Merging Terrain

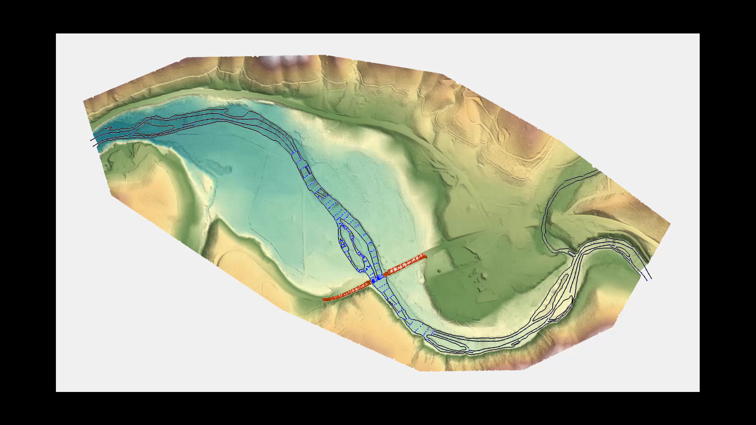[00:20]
The example used is for a bridge replacement project.
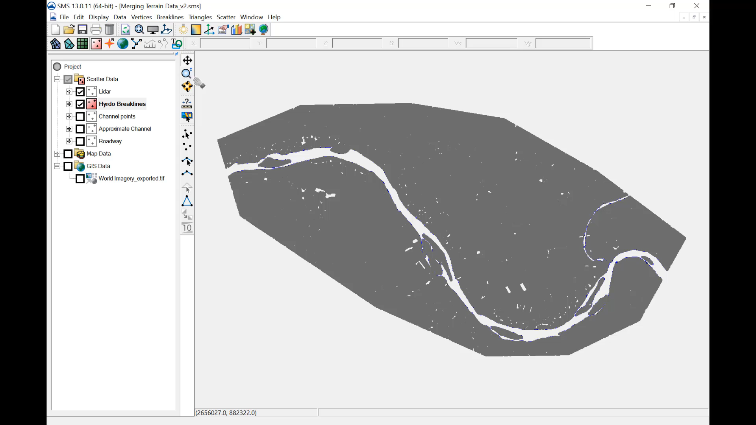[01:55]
The LiDAR points shown are classified as ground, so no points appear in the channel.
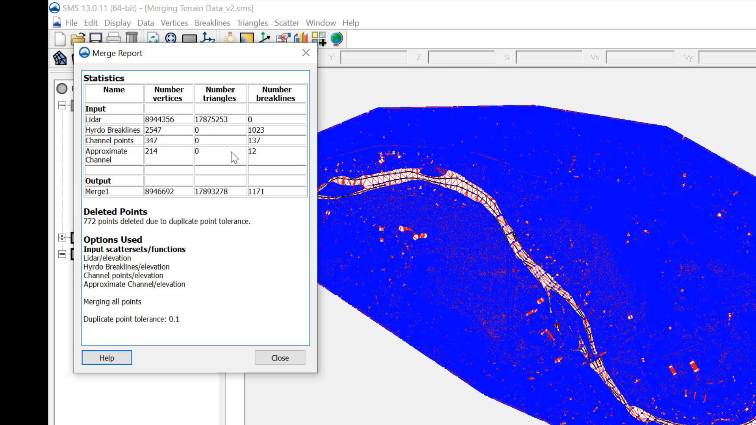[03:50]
Close this window. There is now a new Merge 1 scatter dataset. Next, merge this new scatter dataset with the roadway data.
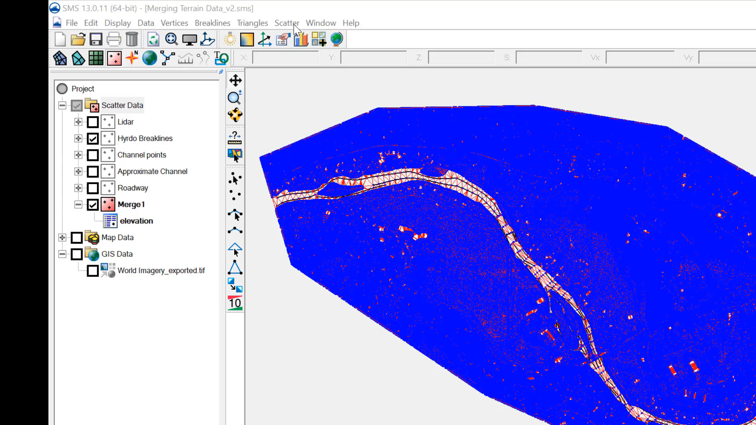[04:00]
Select Scatter Merge Sets. Then, select the Roadway and Merge 1 datasets. Select Delete Lower Priority Scatter Points so the LiDAR data under the roadway data is deleted. In this case, the roadway data overlaps the LiDAR data, which is now in the Merge 1 scatter set. Make sure the higher priority dataset is higher in the list than the lower priority data that will be merged.
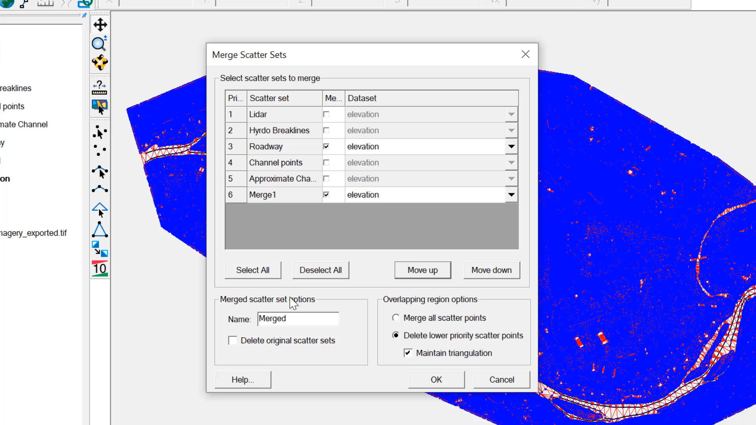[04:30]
Move datasets up or down if needed, name the new dataset, and hit OK.
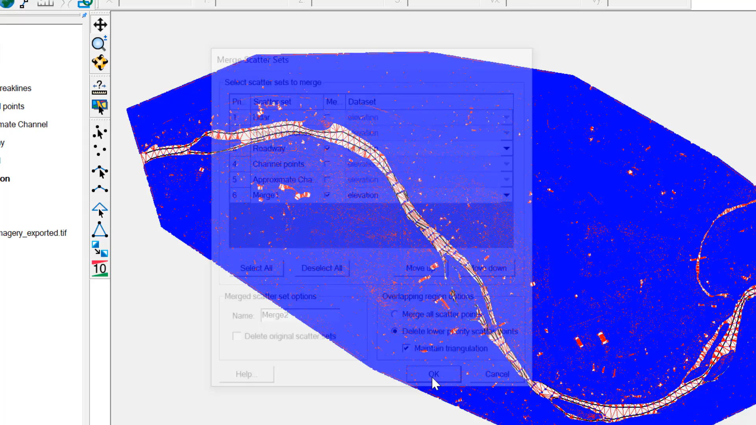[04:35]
Now that all the data has been merged, the final surface and triangulation should be reviewed.
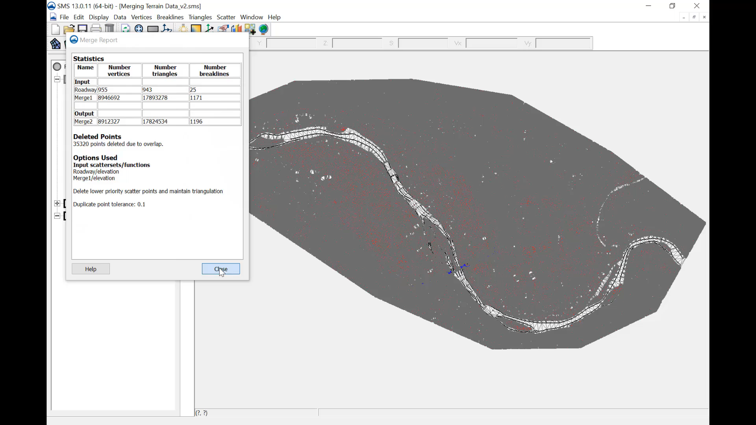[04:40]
Make sure the merge occurred correctly by comparing the different surfaces. Notice the channel area in the original LiDAR dataset.
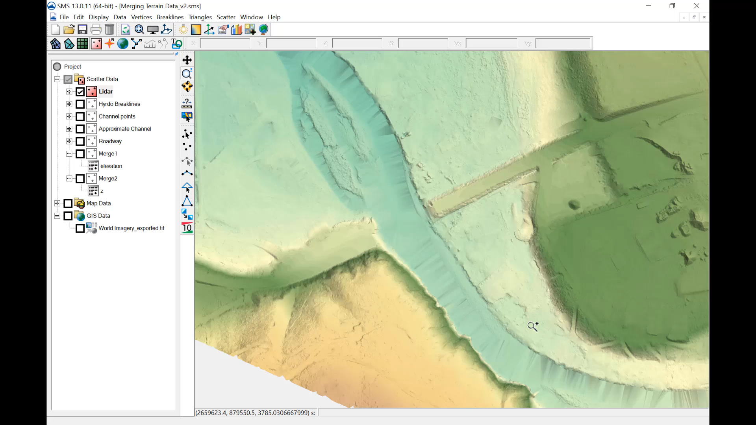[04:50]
The Merge 1 dataset shows the channel data merged into the LiDAR, so the channel terrain is represented. The Merge 2 dataset shows the roadway data being used adjacent to the bridge crossing. Potential issues to review include vertical differences and triangulation at boundaries of different datasets. Two ways to review the data include viewing and rotating with the filled contours turned on, or creating profiles using observation plots.
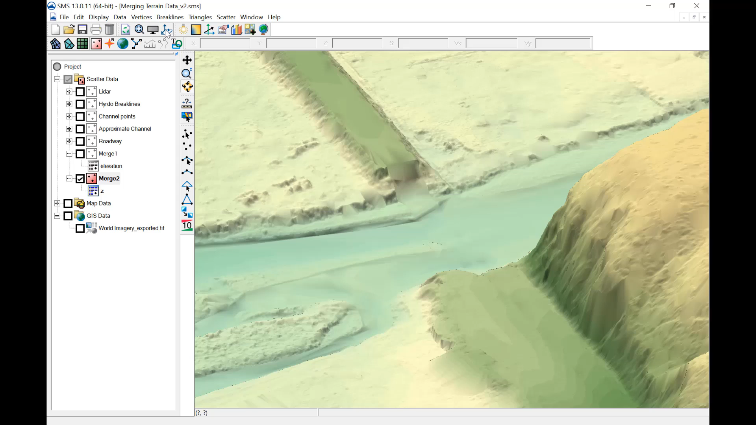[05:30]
Rotating the terrain provides a way to visually check the final surface for any oddities or obvious errors. For a more detailed view, observation plots provide a way for closer inspection. An observation coverage is loaded that includes a profile at the roadway crossing. Using the Plot Wizard Observation Profile tool,
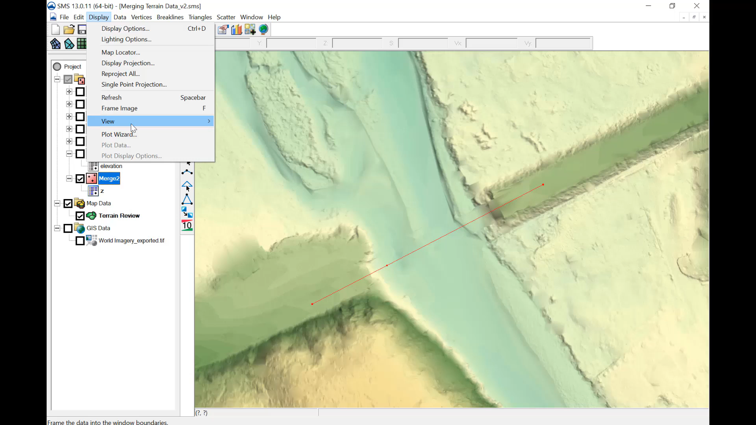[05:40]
a plot can be made to view the LiDAR, Merge 1, and Merge 2 surfaces.
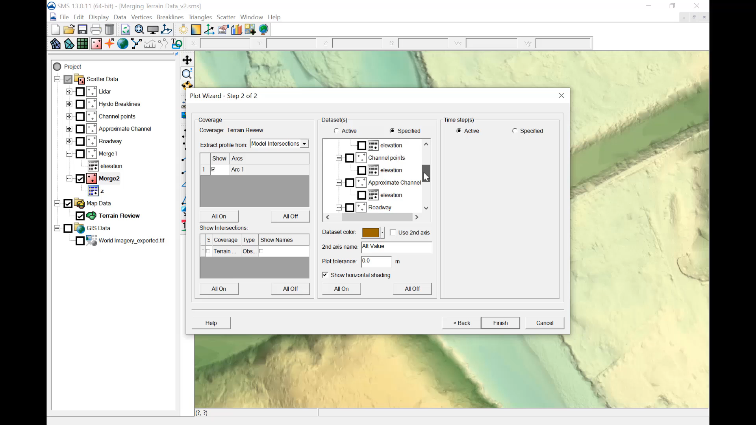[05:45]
Here, we can see the three surfaces and the difference in the channel area between the LiDAR and Merge 1, and the difference in the abutment area between Merge 1 and Merge 2.